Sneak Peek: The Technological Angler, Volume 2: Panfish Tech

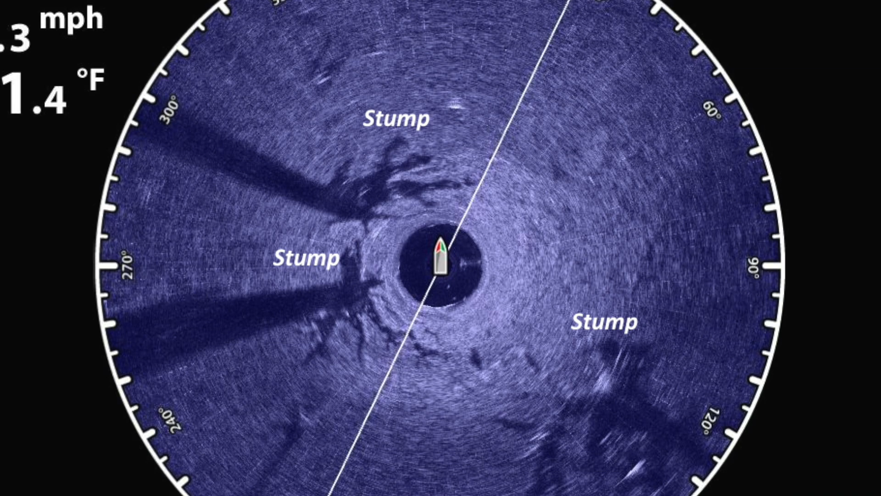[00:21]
So again, we'll use 360 imaging as an active sonar tool.
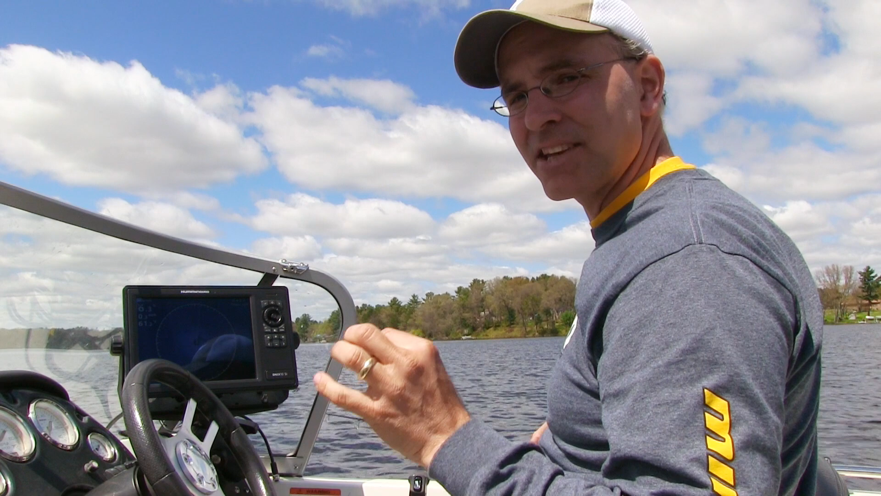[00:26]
Right now we have a stump directly beneath us.
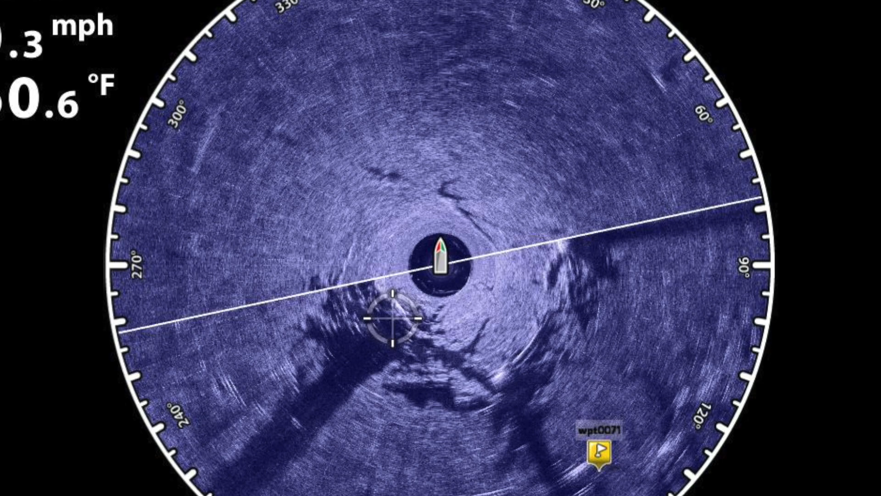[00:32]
We have several other stumps that are off to the right side of the boat. So I'm going to cast off to the right and allow the wind to push me over these stumps that we've identified with 360 imaging.